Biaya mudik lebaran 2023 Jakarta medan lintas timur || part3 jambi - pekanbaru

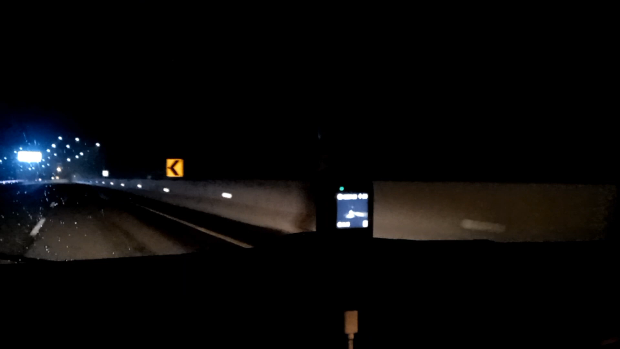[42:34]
jadi target ini menuju ke Medan. Sekarang jam 12.54 pagi, teman-teman.
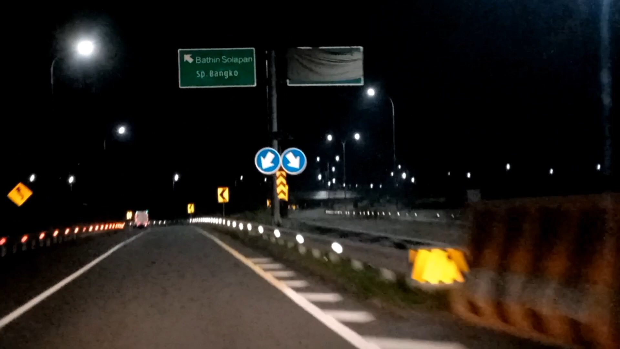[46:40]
Solapan 2 km lagi baru exit Batin Solapan. Tetap di kanan.
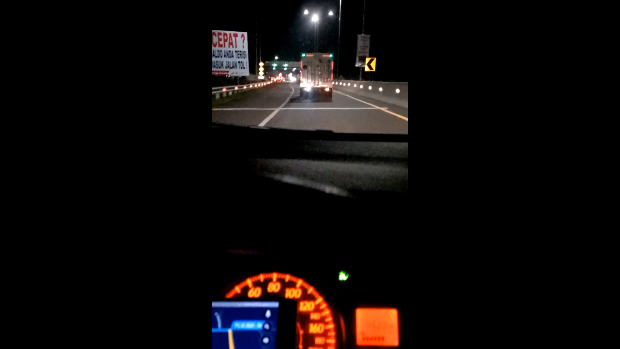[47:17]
Jatim Solapan. Dari pintu masuk gerbang tol Pekanbaru sampai keluar exit gerbang tol Batin Solapan membutuhkan waktu
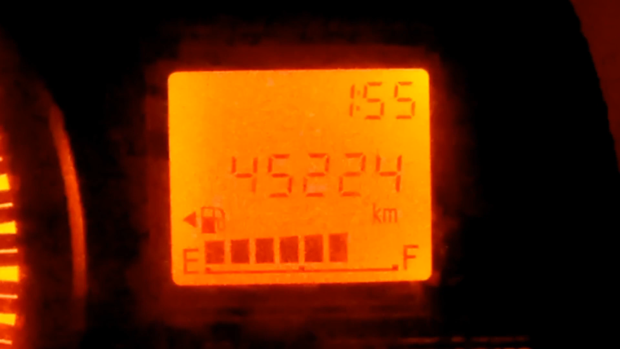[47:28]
55 menit, teman-teman.
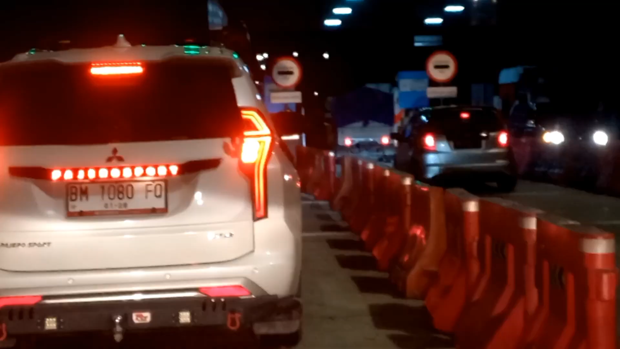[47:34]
Oke, teman-teman. Kita sudah sampai juga di gerbang tol Batin Solapan keluarnya.
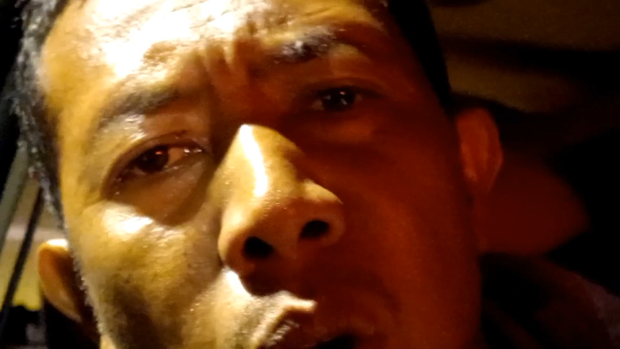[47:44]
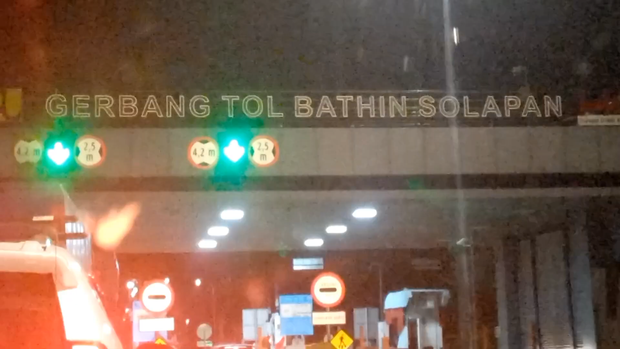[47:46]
Untuk mencapai gerbang tol ini, mulai masuk tol Pekanbaru tadi membutuhkan waktu 55 menit, teman-teman.